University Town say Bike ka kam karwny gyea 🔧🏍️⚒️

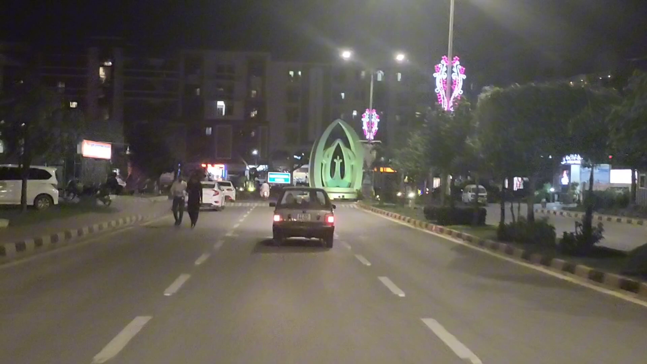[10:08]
پہلے والے ویڈیوز میں بھی آپ نے دیکھا ہوگا کہ مین بلو ورڈ کے بلکل ساتھ ہی جو ہے اللہ لکھا ہوئے تو ابھی ماشاءاللہ لائٹنگ ہوئی ہوئی ہے ابھی چلتے ہیں واپس گھر کی طرف بائیک کی ٹیوننگ بھی ہوگئی الحمدللہ